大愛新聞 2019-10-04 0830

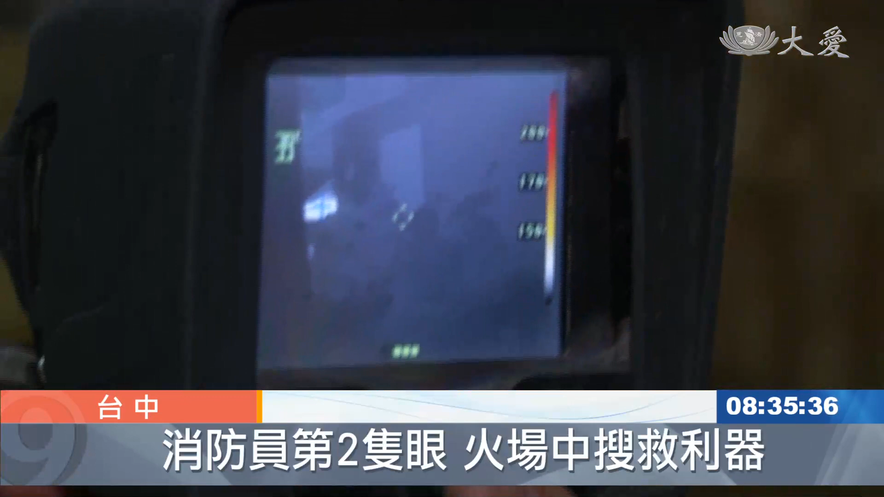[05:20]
仪能够穿透浓烟是消防人员在黑暗中的第二只眼睛
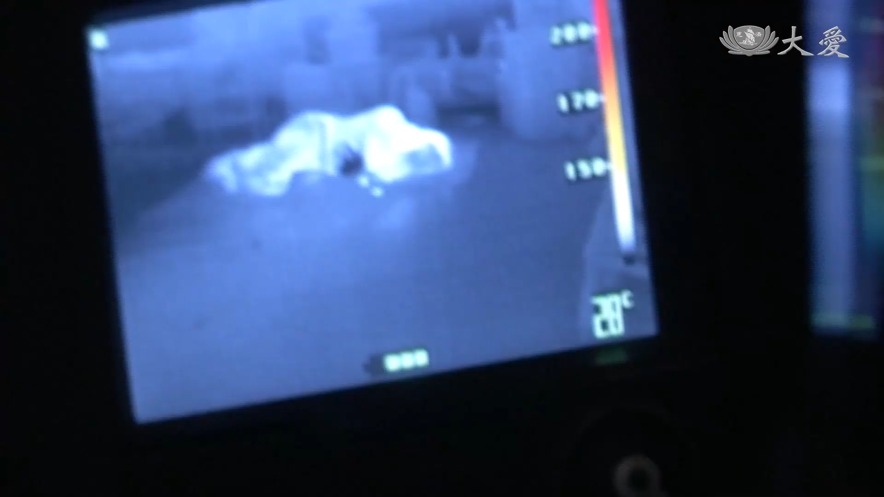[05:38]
对 它显示出来就是一个人的轮廓躺在那边因为它有稍微身体有微热
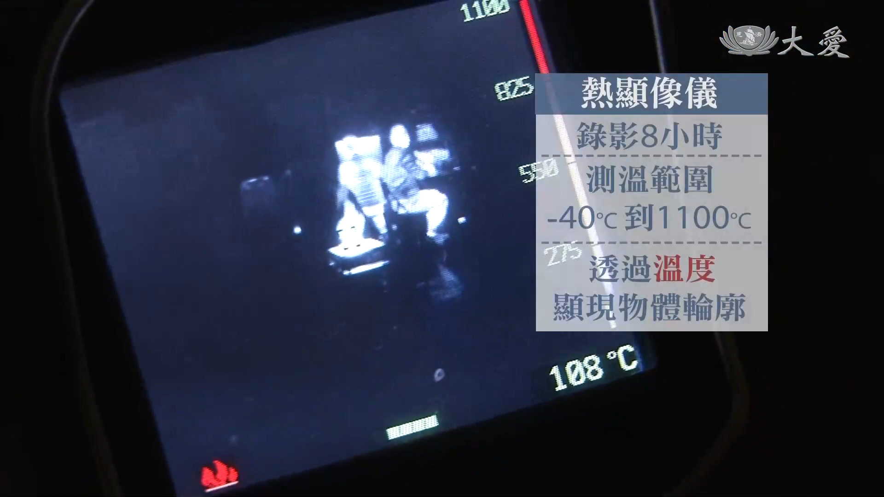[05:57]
On screen: spot 108°C
小时测温范围从零下40度到1100度当这个